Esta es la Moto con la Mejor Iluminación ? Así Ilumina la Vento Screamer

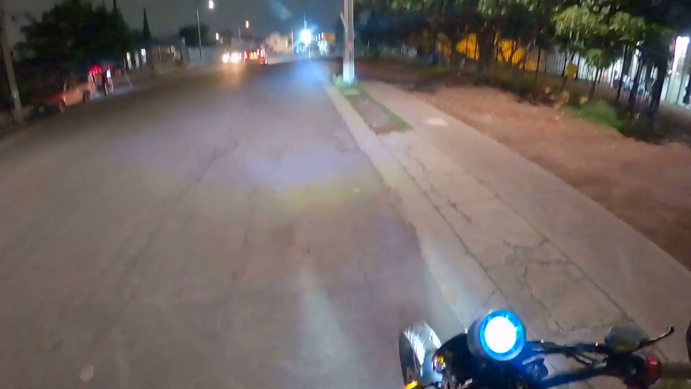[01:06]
vean, ahí está, las altas. Vamos a probarlo ya andando, porque aquí así detenidos, pues como que no tanto, no nos dice si funciona o no funciona, así que bueno banda, pues vamos a darle.
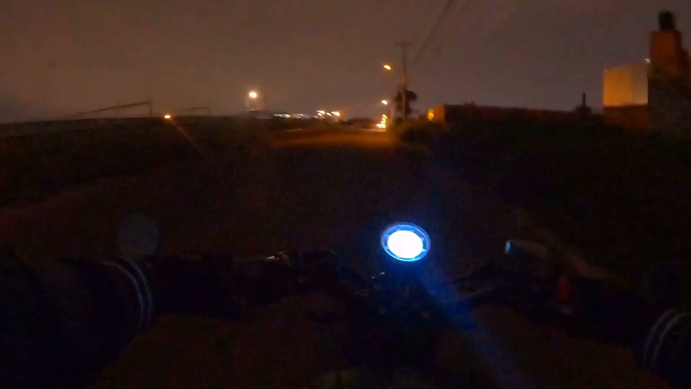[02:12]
Aquí vamos avanzando por esta calle que no tiene nada de iluminación, unos tristes foquitos. ¡Ay, esos truenos! Y bueno, esas serían las bajas, más bien ahí las bajas, y vean cómo cambia ya.
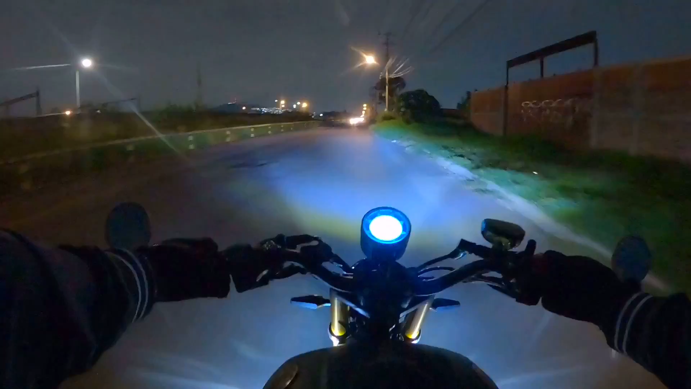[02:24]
Ahí está. Yo alcanzo a ver perfectamente bien, la neta. Muy bien. Les digo que eso funciona así como si fuera un cañón láser, por aquí voy a dar vuelta. No, no se puede. A ver, por aquí hay otra.
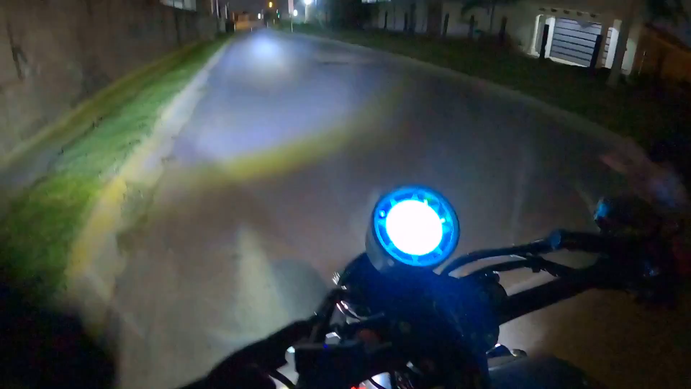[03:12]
Lo voy a ajustar aquí, desde aquí, vean. Ahí así, ahí. Entonces me voy a alejar, ¿eh? Chequen. Voy de reversa, corriendo como árbitro, así cuando marca una falta, ¿no?
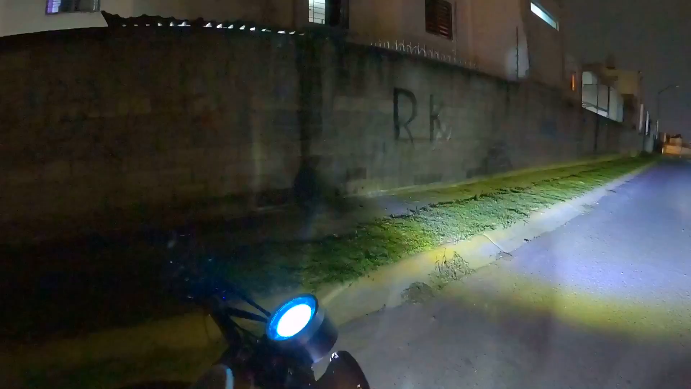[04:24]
Probablemente ahí, yo creo que ahí está bien. Es más, más que suficiente. Vean, estas son las luces bajas, ¿eh?
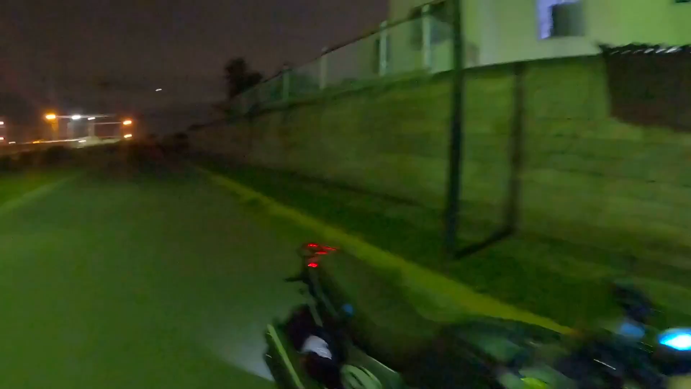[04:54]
La verdad que la iluminación está muy chida, está muy chévere,
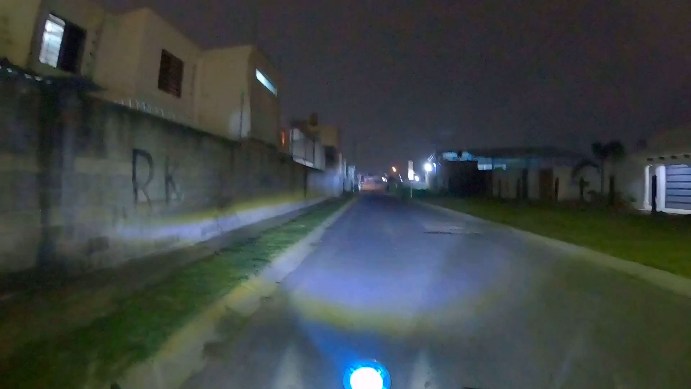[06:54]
O sea, los estoy encandilando. O sea, les estoy haciendo de día las casas que están por allá. Como a 50, 60 metros. O sea, los estoy encandilando. Obviamente, a mí no me conviene tener la luz ahí. Con que yo la tenga en ese lugar es suficiente. Ya empezó la lluvia. Vean la apertura. Ahí está.